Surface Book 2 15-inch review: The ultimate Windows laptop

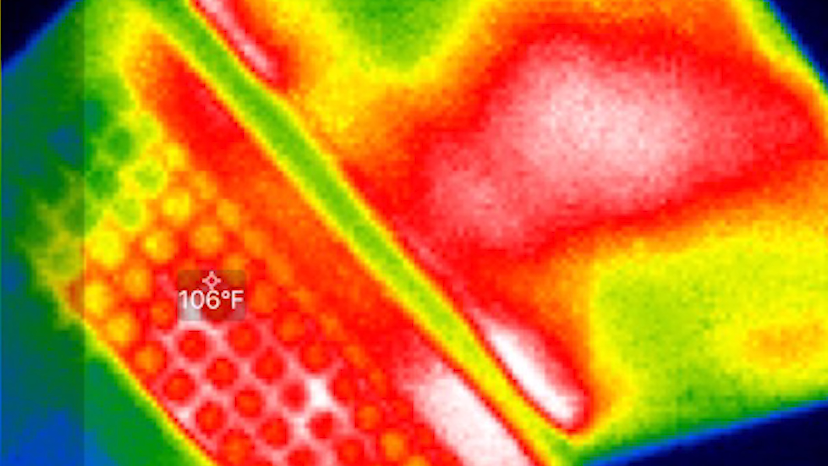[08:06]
On screen: spot 106°F
That's about 41 degrees Celsius, but that is well within comfortable range.
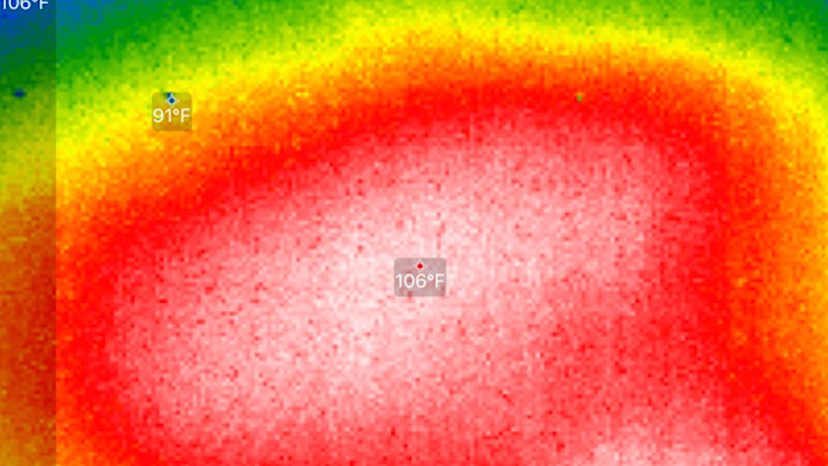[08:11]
On screen: min 91°F
It just means you're going to feel a little bit temperature, but it never gets hot or uncomfortable. In fact, the whole device was like that, and I would describe the thermals as excellent for this device.